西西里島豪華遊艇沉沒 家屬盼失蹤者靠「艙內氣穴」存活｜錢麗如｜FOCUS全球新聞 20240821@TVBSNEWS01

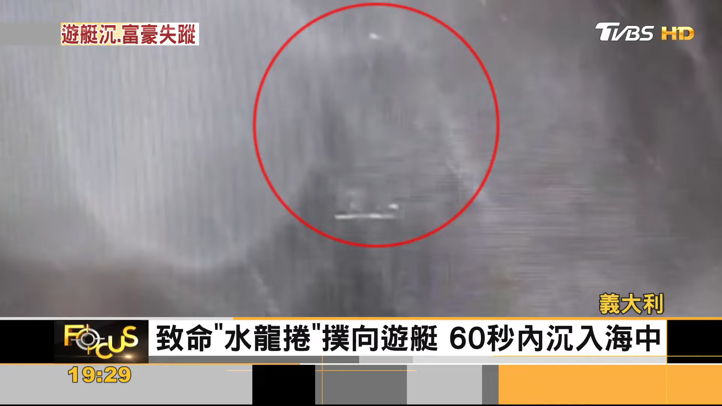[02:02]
的光点就是豪华游艇背试号在波涛羞泳中突然消失沿畔海上出现水龙卷游艇被打翻之后快速沉入水中